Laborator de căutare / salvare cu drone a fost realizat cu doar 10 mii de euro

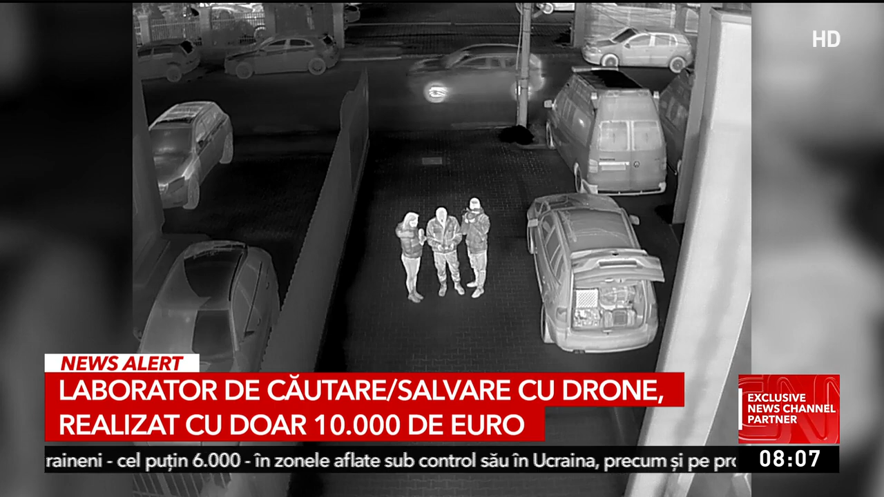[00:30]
În momentul în care am identificat că este persoana pe care o căutăm noi, putem seta drona să urmărească acea persoană, să ne trimită coordonatele GPS în mod real.
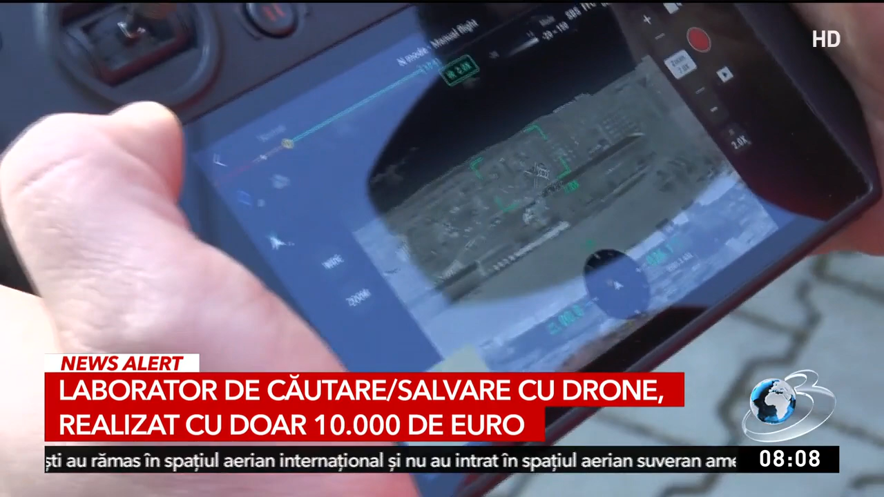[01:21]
Acum este unul dintre cele șase moduri de scanare termic.